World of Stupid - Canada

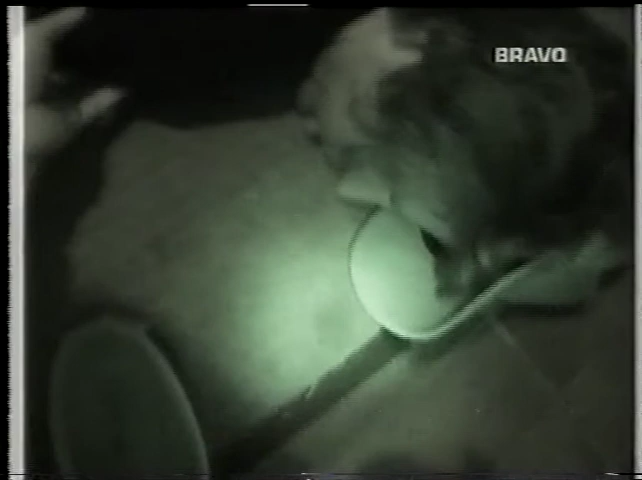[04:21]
Oh my god! He's knocked out!
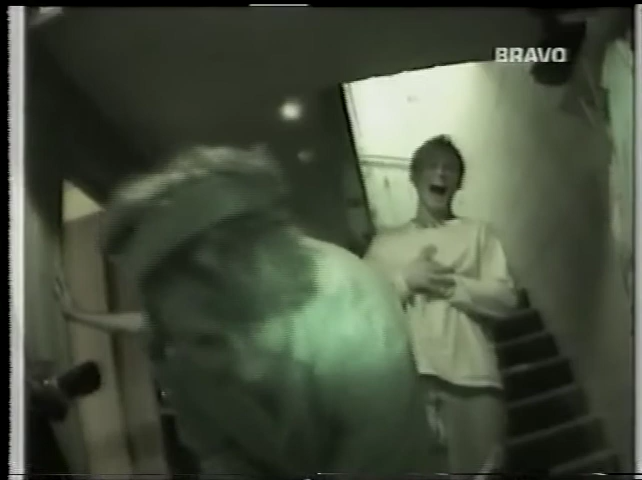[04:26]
He knocked himself out! You alright, man? He's bleeding, man.
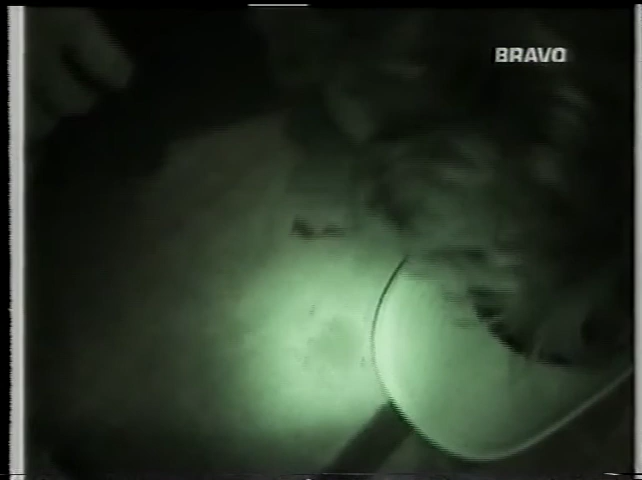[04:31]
Hey! He's bleeding. Here. Roll over! Here. Easy.
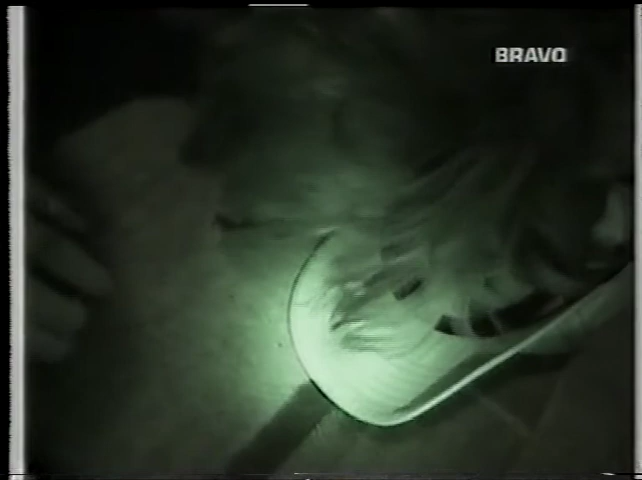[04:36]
Probably broke his nose or something.